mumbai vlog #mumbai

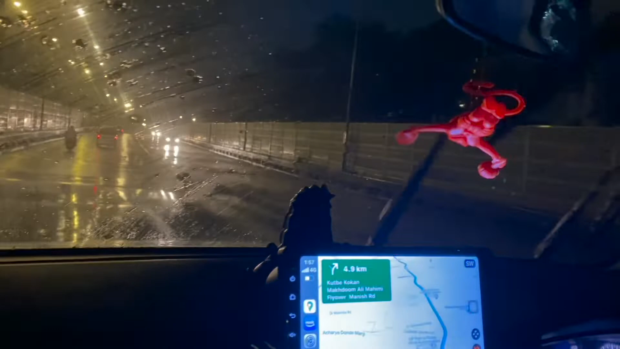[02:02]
This is the rain again. In such an atmosphere, we'll have to go to the Marine Drive.